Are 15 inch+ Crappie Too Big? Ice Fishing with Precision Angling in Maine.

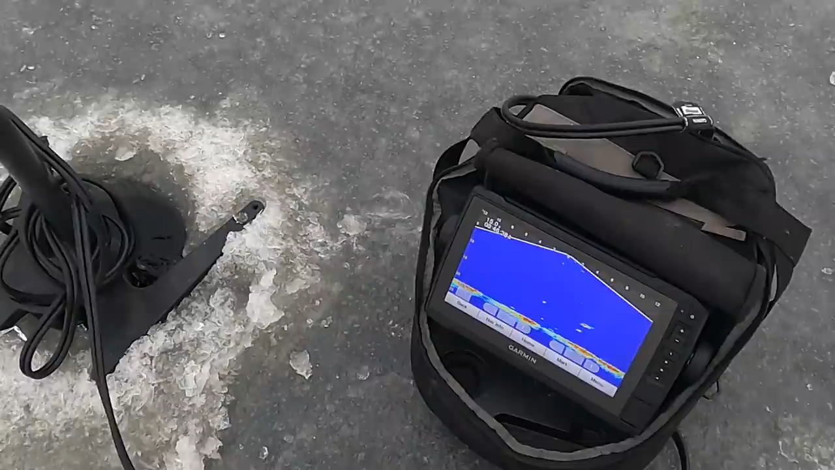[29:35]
big one coming in from the side i'm going to see if i can get his attention oh two good ones we're gonna have a bite here in a second oh little one's racing
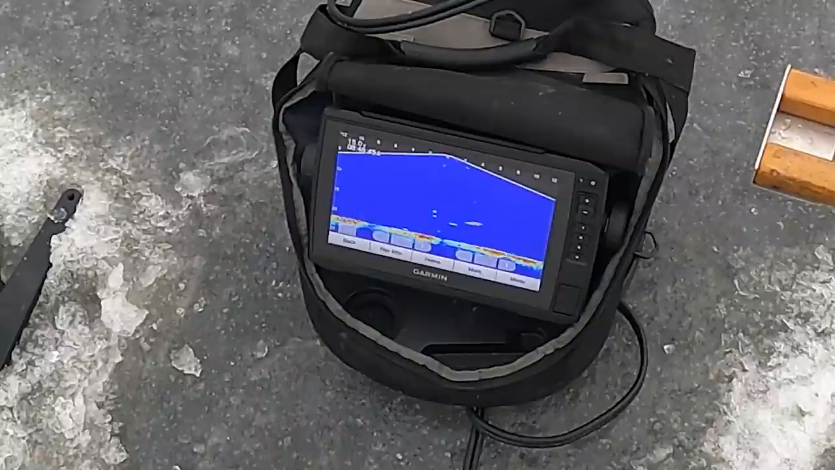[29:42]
in he's getting there's a giant i'm gonna try to get it away from the little guy oh the little guy's all over it he's gonna bite
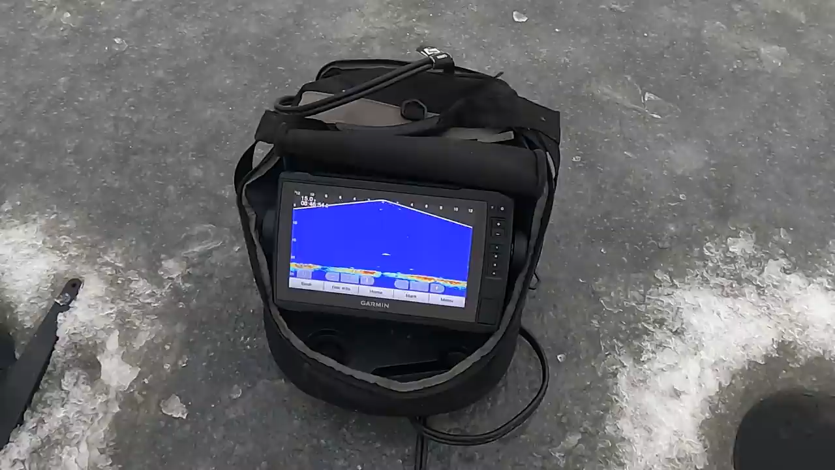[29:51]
there's a big one behind them the little guy just bit i think yeah he's on it watch this look
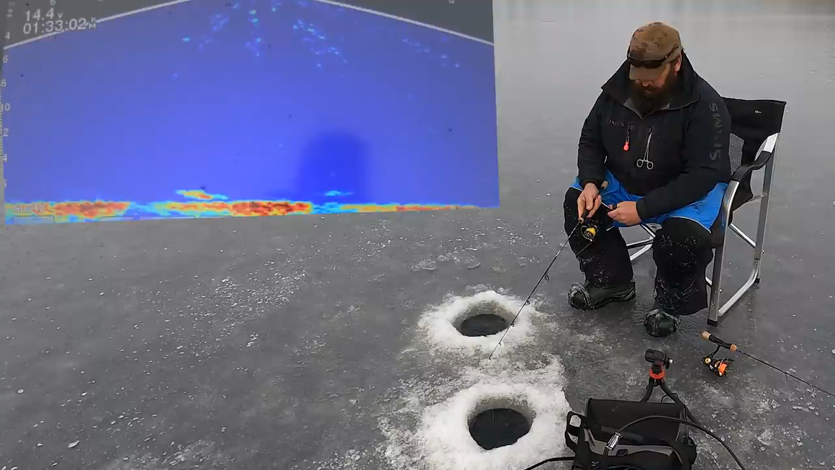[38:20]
got him that's a good one that's a good fish i had to put it right in the dirt oh
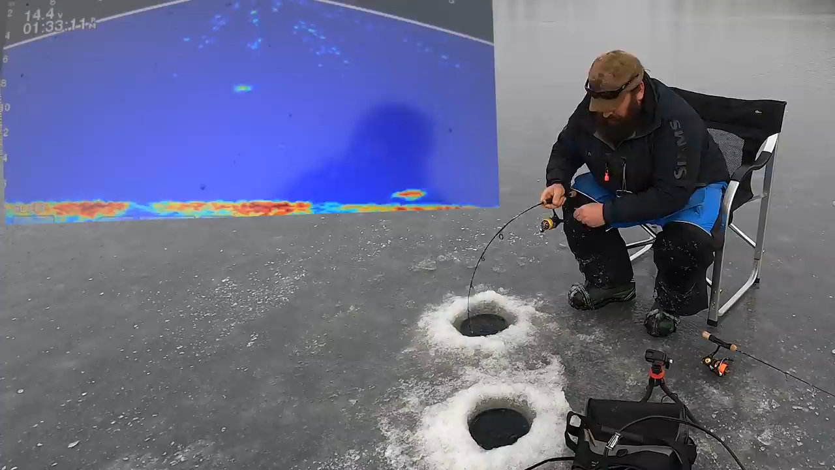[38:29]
he's got the drag going what are we looking at here oh it's a bass it is a nice bass i caught you a delicious bass